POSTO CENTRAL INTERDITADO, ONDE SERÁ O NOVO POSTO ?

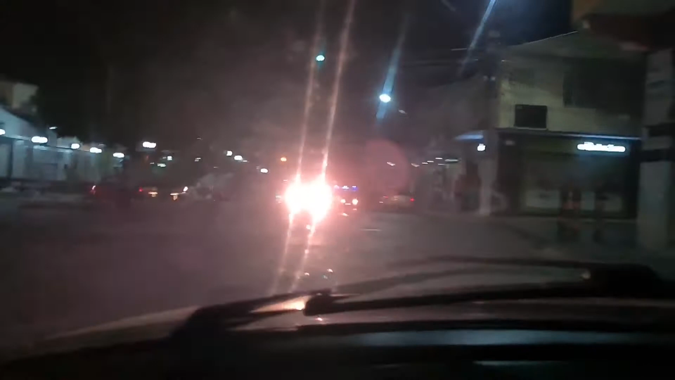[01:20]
Aí a gente vai Vou mostrar para vocês Depois Onde vai ser
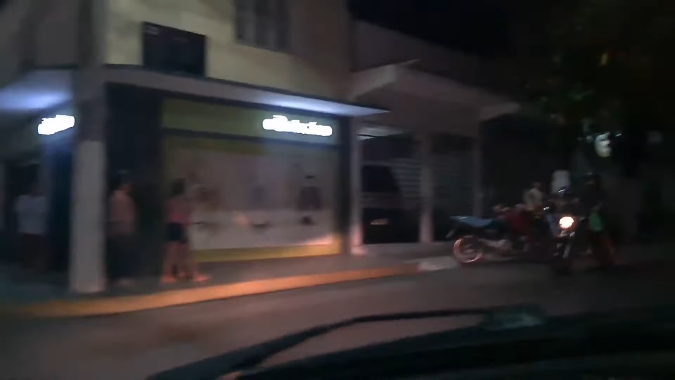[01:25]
Vou mostrar logo agora Aqui A imagem pode estar um pouco ruim aqui
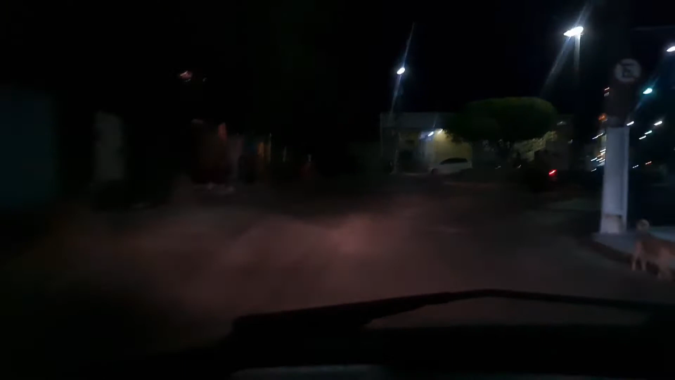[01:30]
Mas depois eu dou uma cortada
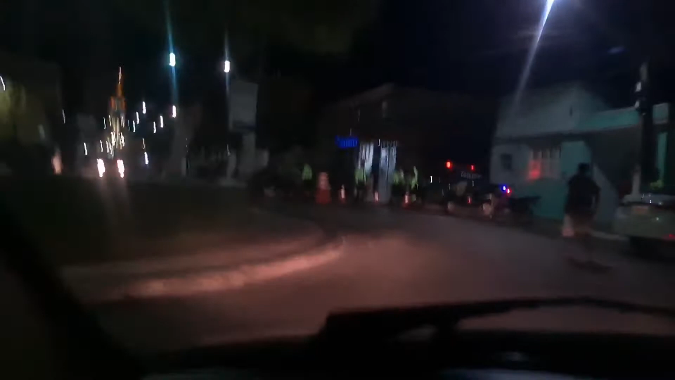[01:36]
Vou mostrar para vocês onde vai ser O novo Novo posto
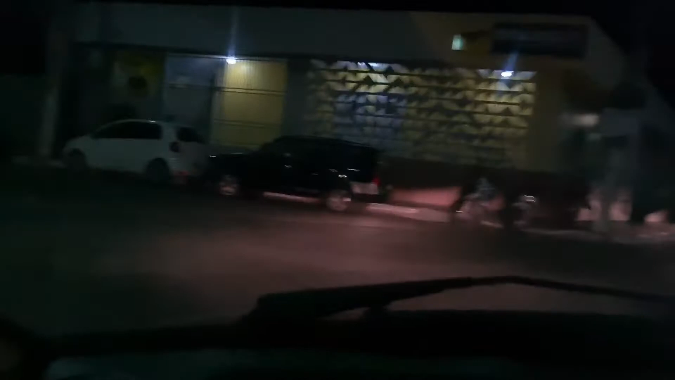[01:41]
Beleza? A imagem está assim um pouco ruim galera Mas é porque está de noite
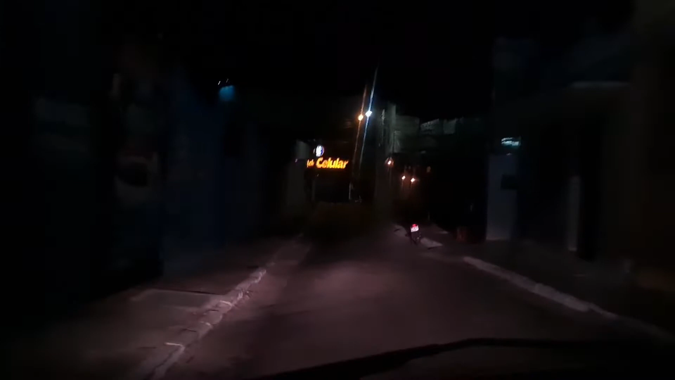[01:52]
Aí está um pouco ruim a imagem
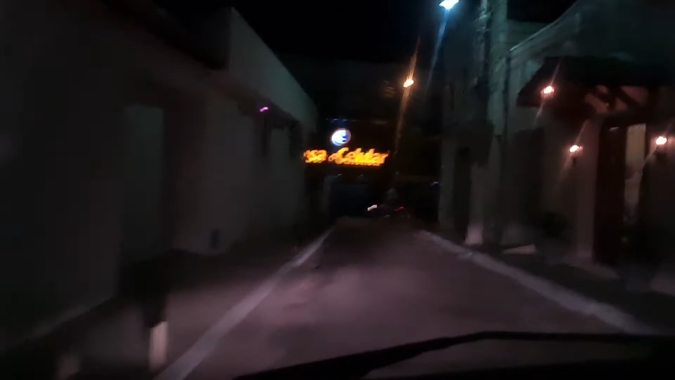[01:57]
Aqui como vocês sabem Aqui é a antiga Maracanã
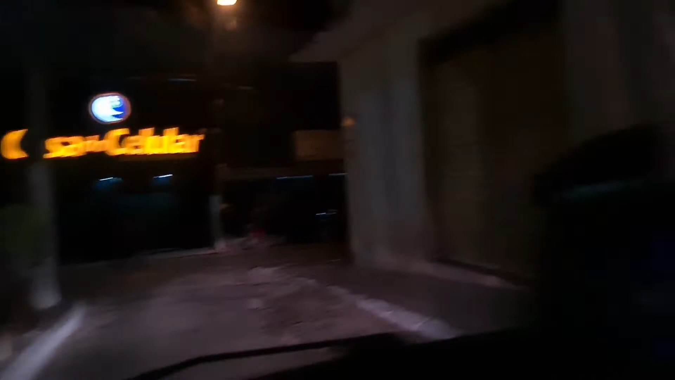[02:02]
Que vende várias coisas aqui Então segundo o pessoal lá do posto da Penha
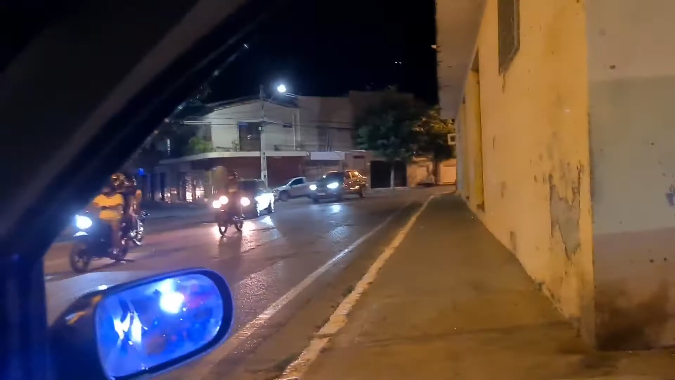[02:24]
Então está aí Segundo isso galera Segundo o pessoal do posto Que eu fui lá Abastecer a moto
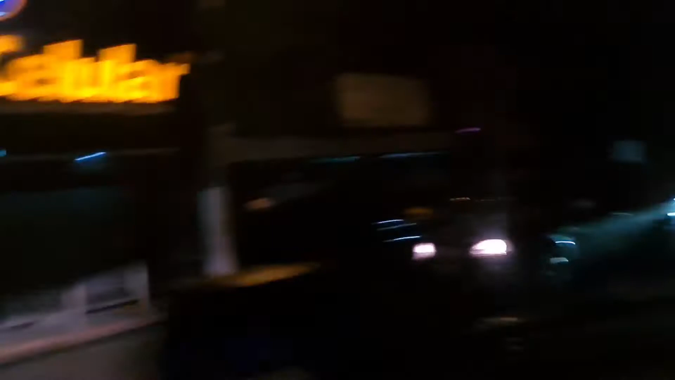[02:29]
Aí aqui está o O gerador antiga prefeitura Que não é mais
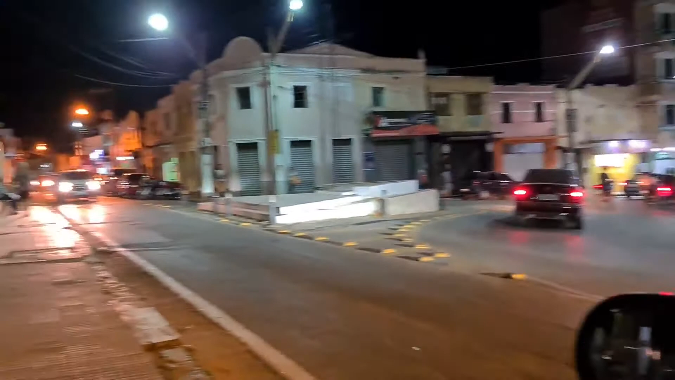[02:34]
Beleza? Então fica aí Esse registro aí